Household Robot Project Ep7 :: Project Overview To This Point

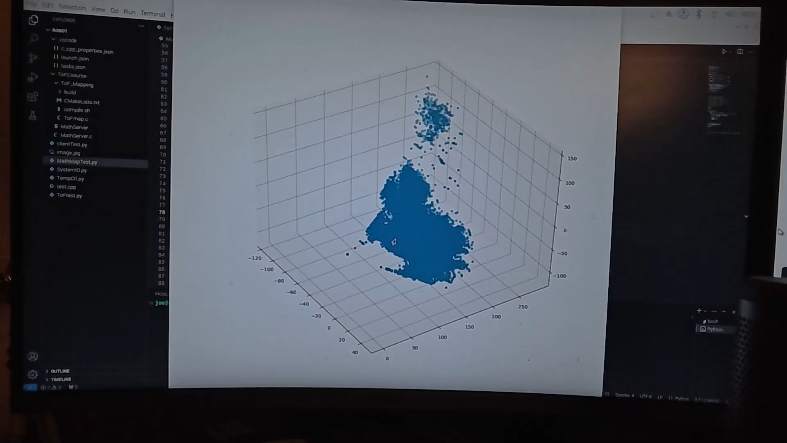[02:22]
After that has been many, many, many painstaking hours of interpreting that image, cleaning it up,